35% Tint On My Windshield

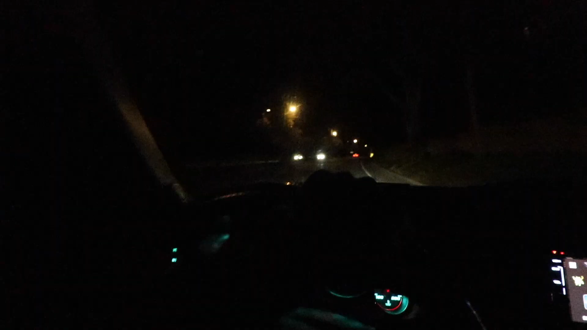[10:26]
So, I couldn't do a ton of filming in there because they were playing a bunch of copyright music and whatnot, but here we are in 35% tint.
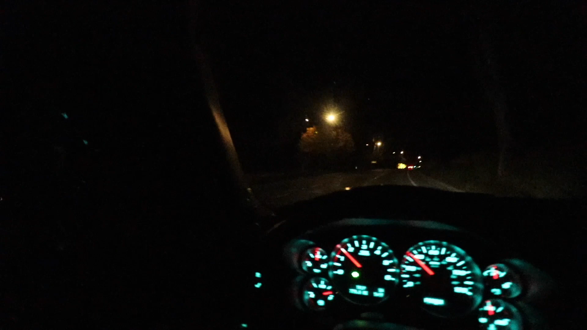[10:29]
Straight into the darkness. And I'm not going to lie, I remember being a lot worse than this when I had it on my last Silverado. This ain't bad at all. Obviously, it's a big difference compared to not having tint whatsoever, but I'm going to pull down this road right here that's relatively,
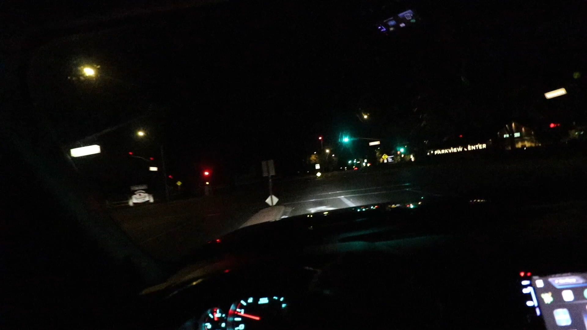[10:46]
actually has like basically no lights. So, we'll check that out.
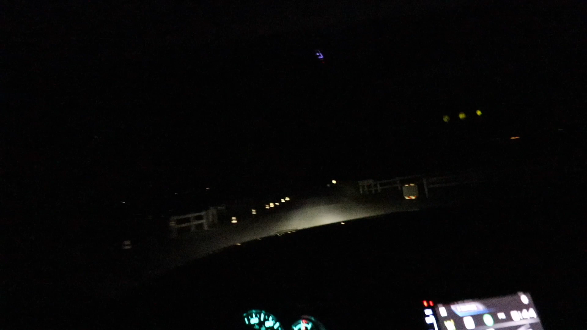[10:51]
This road has literally no lights. Here, I'll pull up, stop, turn the lights out. This is a completely, that's actually kind of creepy. So, with that being said, and I know it's probably not going to look as great on camera, but I can see the entire street and every little thing that I need to see around me. Honestly, it's not bad.
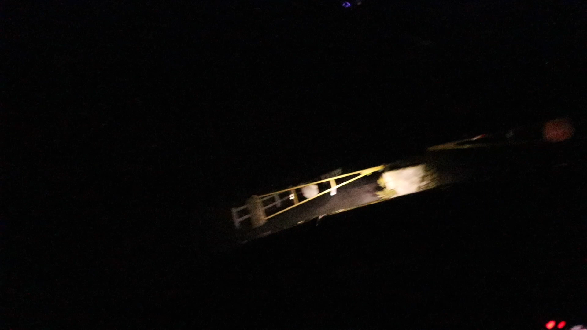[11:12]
It's a little darker for sure, but I have no problems at all seeing everything. Like, everything is still crystal clear to me.
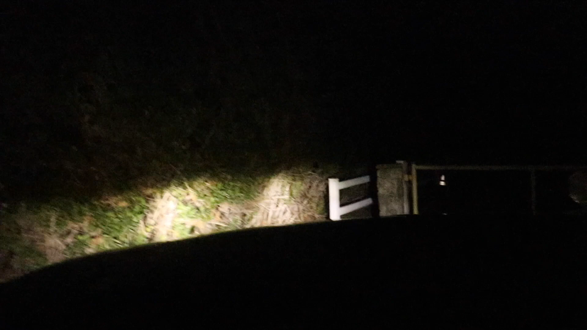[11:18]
We'll compare the 35% with having no tint.
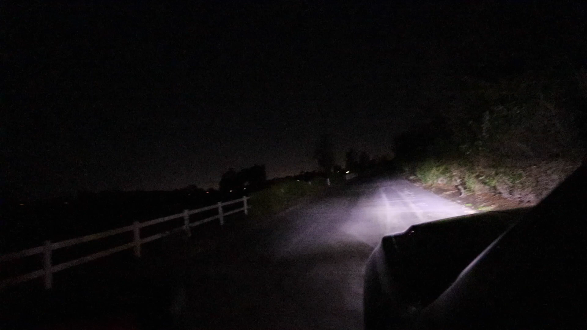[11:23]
Okay, that looks like a huge difference on camera. Okay, yeah, you know what? That's actually pretty, that's a pretty big difference. I'm not going to lie. Driving down any street that has any type of lighting makes it absolutely no issue at all. There's no problem seeing anything on this street because there is some street lighting. So, a street like this with a 35 compared to no tint at all,
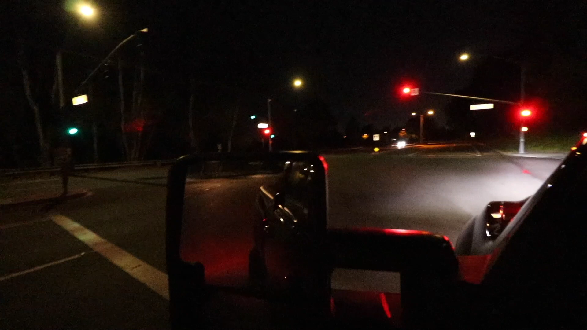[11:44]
obviously there is still a difference, but it is not a problem at all. As like it is driving down dark roads, which obviously are going to be more of a nuisance than driving down something like this that has a pretty decent amount of street lighting.